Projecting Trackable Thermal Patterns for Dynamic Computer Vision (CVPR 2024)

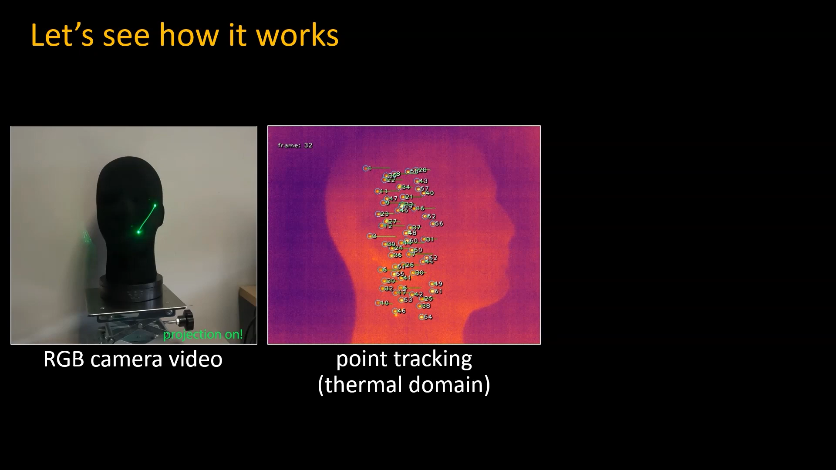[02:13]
But in the thermal domain our laser creates trackable heat points on the object surface. After tracking we can manually feed the point matches into Colmap and compute the camera motion and a sparse model of the scene's geometry.
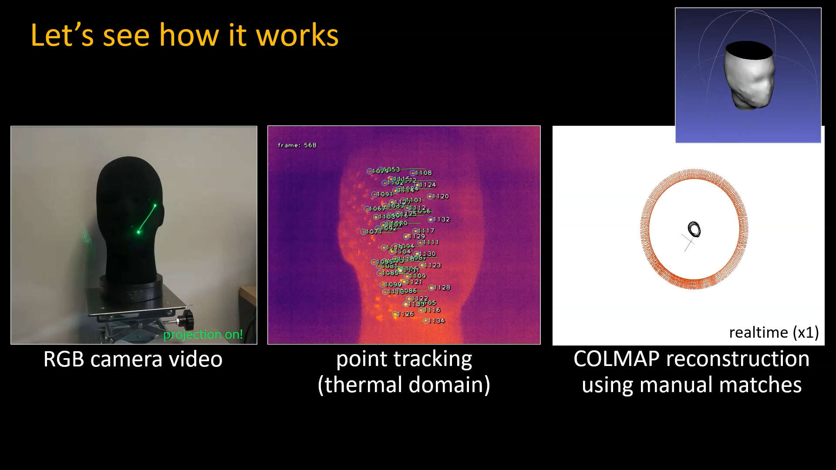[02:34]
circular camera motion around the object.
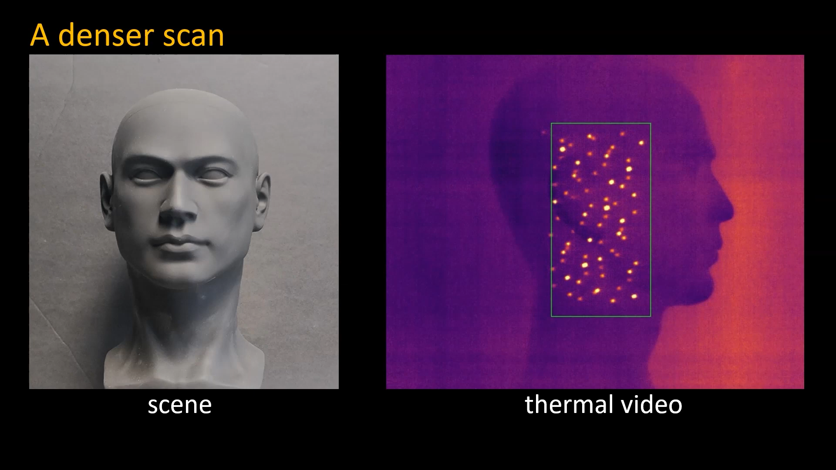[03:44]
Notice that on this material the points evaporate and diffuse rapidly, which changes their appearance between the frames. Tracking the points without correcting for heat diffusion and the newly added inconsistent points results in a poor reconstruction,
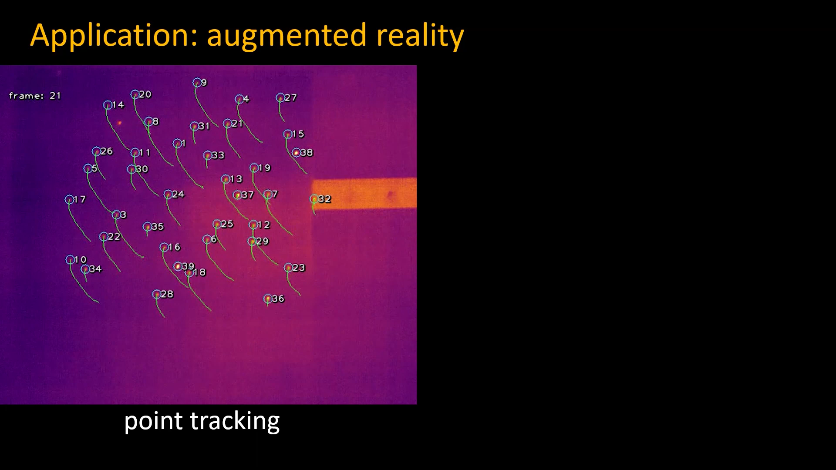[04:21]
Here we track the projected points, which allows us to superimpose a picture on the plane's surface.
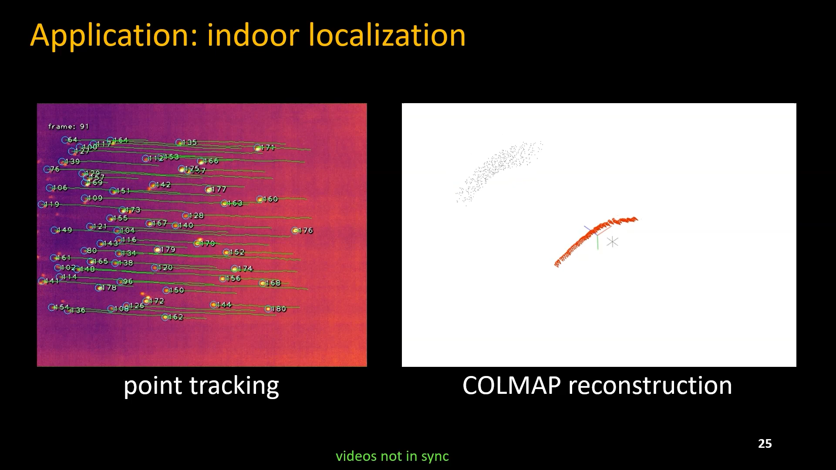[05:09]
In the paper we show the reconstruction accuracy by comparing the motion computed with our system to the
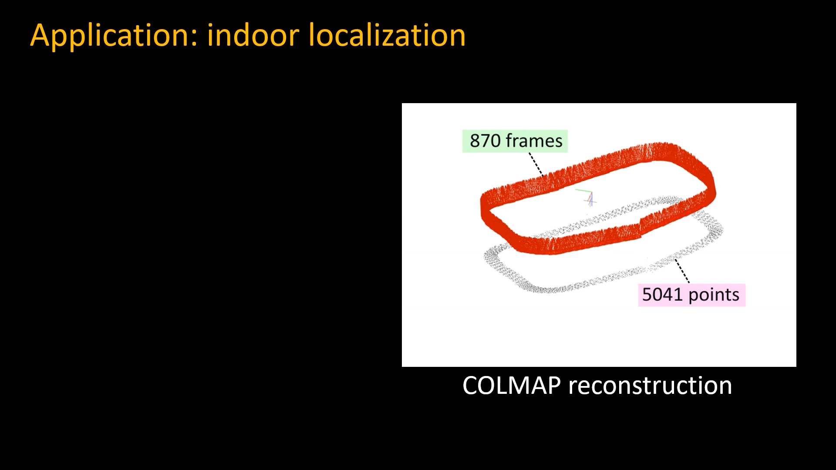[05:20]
motion computed from a reference GoPro camera directed at the office environment. Notice that our recovered motion completes a loop
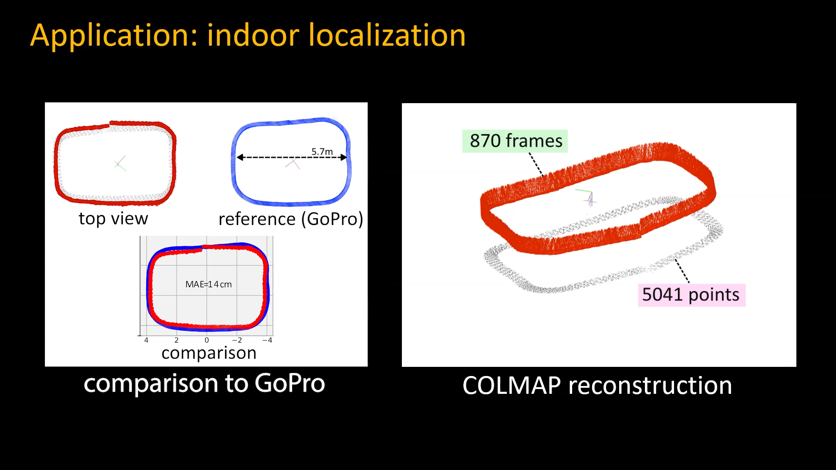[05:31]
even though there are no point matches between the first and last frames. In summary, this paper presents a novel approach that bridges the advantages of physical and projected patterns,